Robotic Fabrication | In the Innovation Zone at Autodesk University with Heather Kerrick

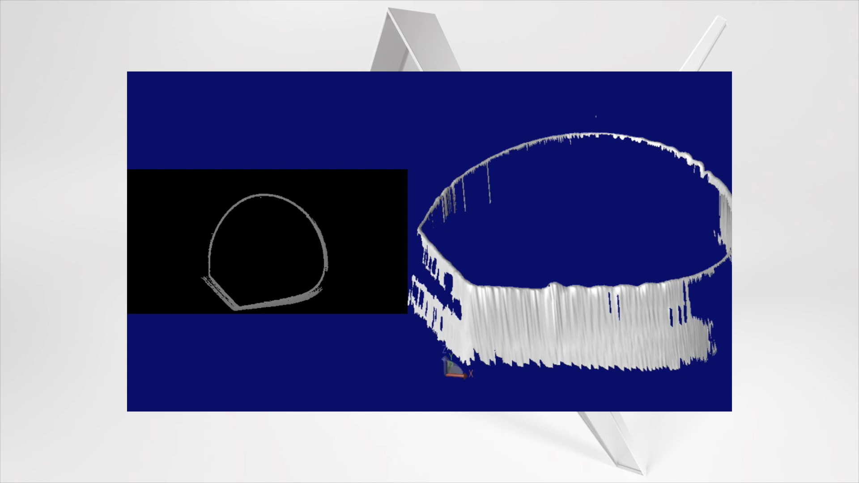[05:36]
So we've been kind of combining all that information so that we can tell the robot not only the thing that we want it to print, but also how close it's gotten. Because with traditional printing, the robot only knows where it thinks it should be.